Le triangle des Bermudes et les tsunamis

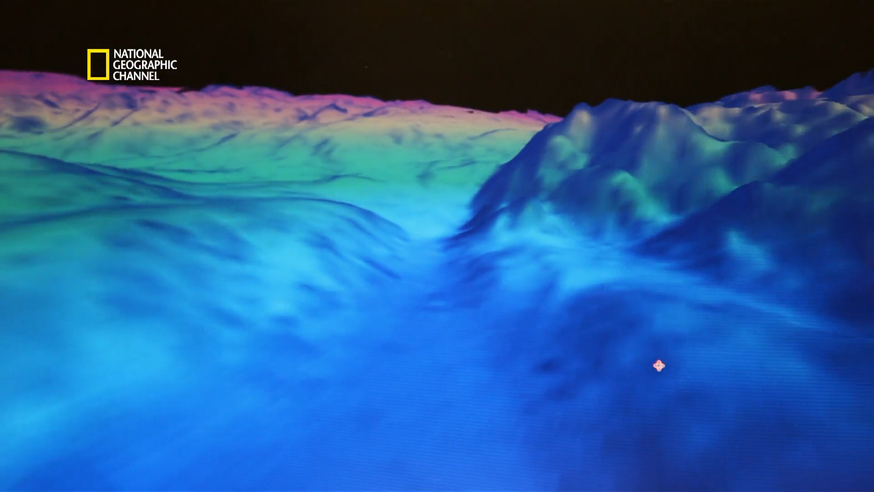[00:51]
La cartographie 3D révèle les parois abruptes d'immenses canyons sous-marins.
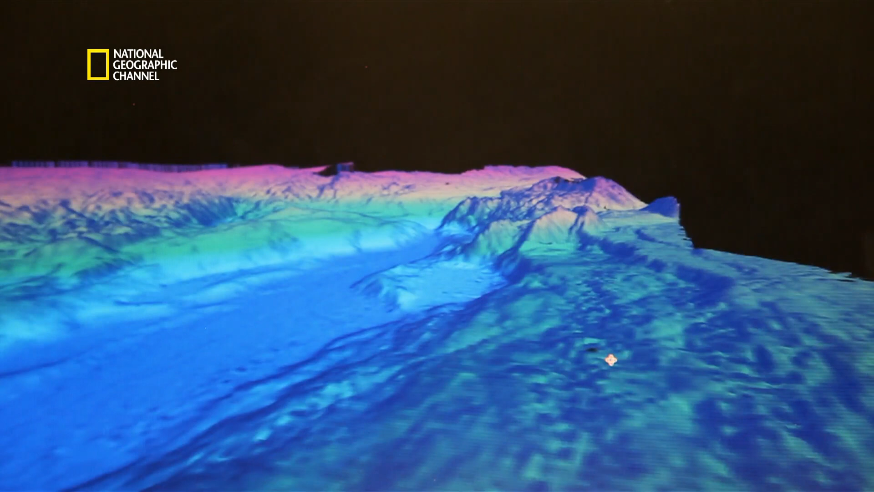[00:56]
Dans certains rifts et vallées, les parois atteignent parfois près d'un kilomètre de haut.
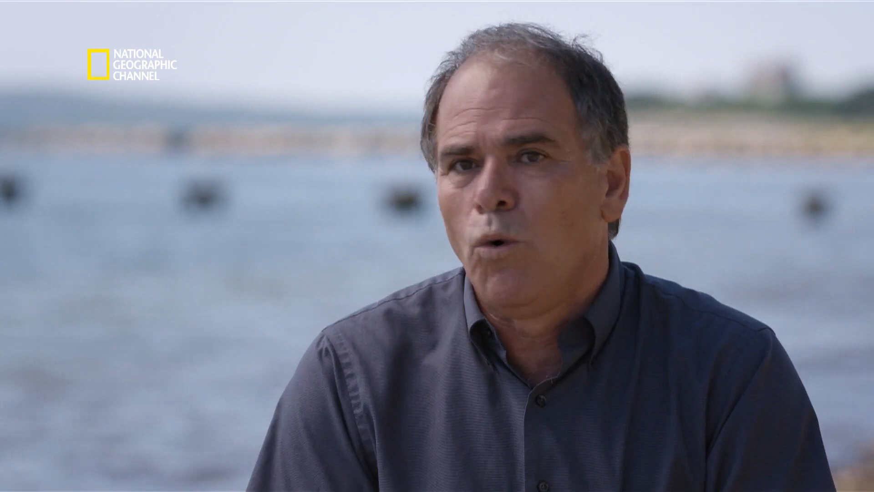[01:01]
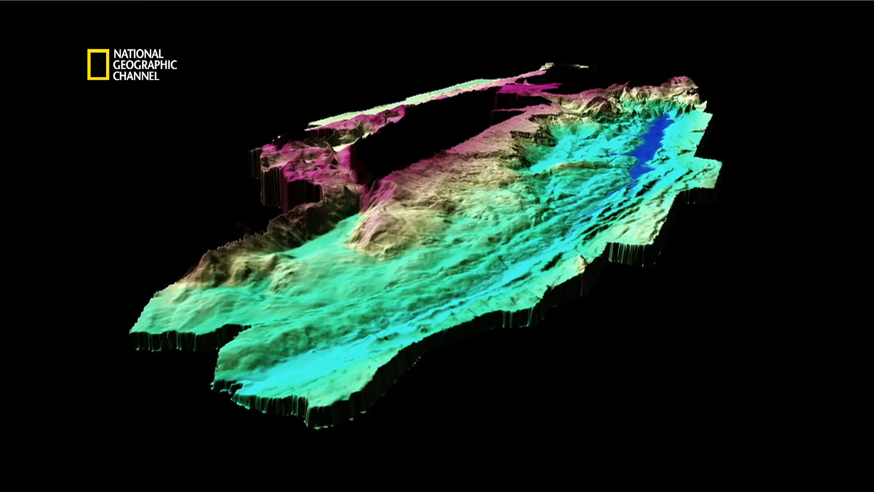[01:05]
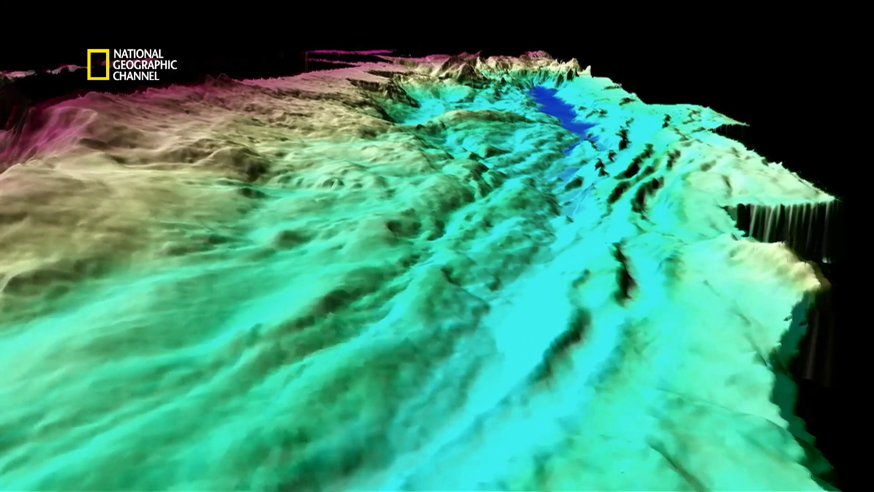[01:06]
Les géologues savent depuis longtemps que cette fosse est le résultat
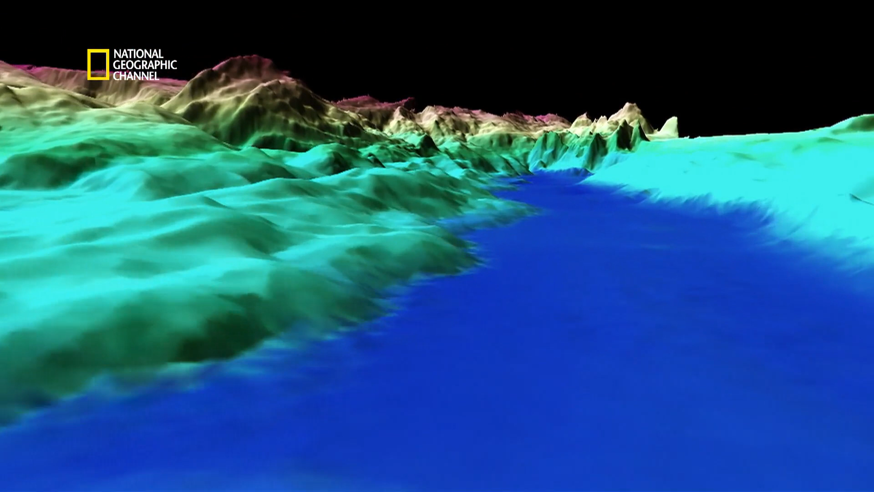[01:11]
de la subduction de la plaque nord-américaine sous celle des Caraïbes.
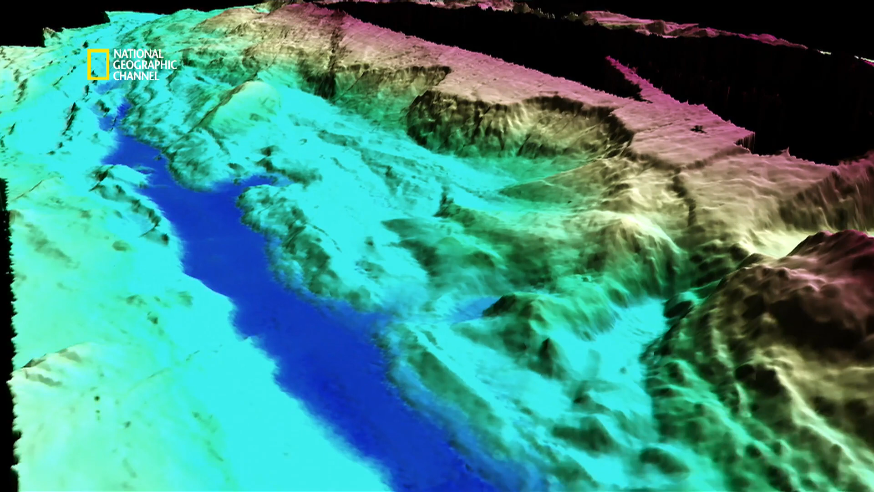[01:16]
Mais ce que les nouvelles données suggèrent, c'est que ce terrain pourrait être propice aux avalanches sous-marines.
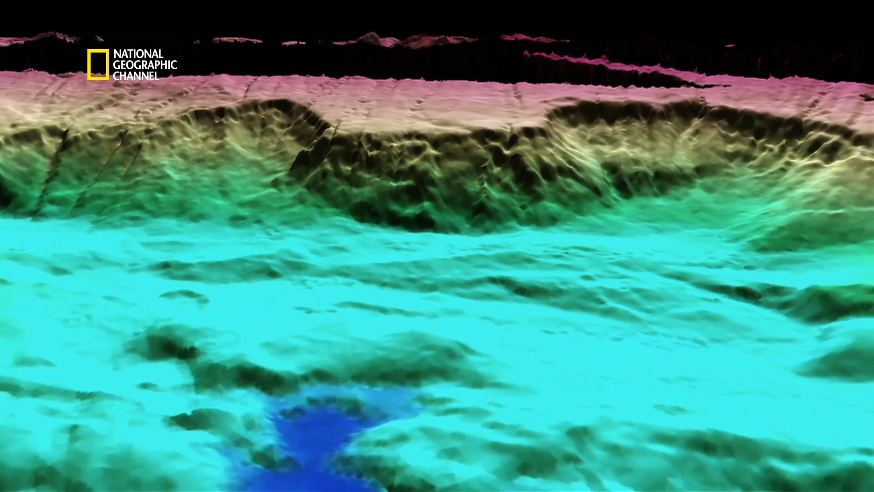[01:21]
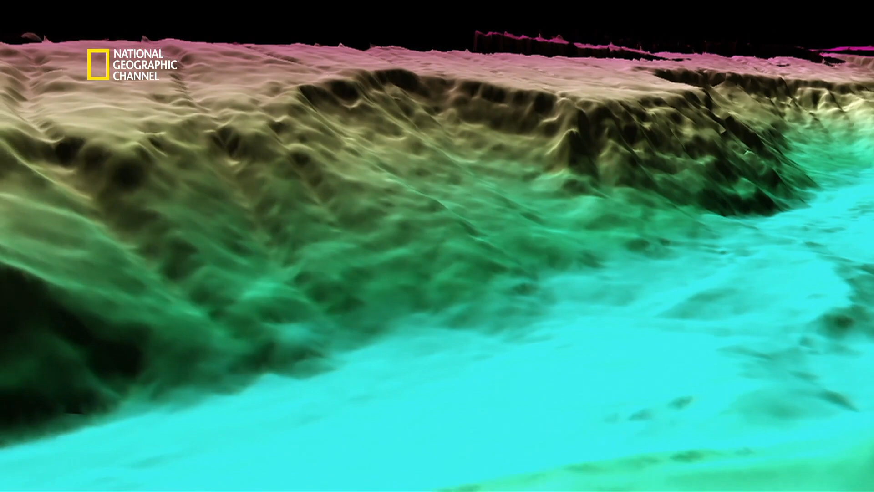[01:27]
Ces glissements de terrain peuvent déplacer des rochers dans des zones de plusieurs centaines de kilomètres carrés, qui ont la taille de grandes villes.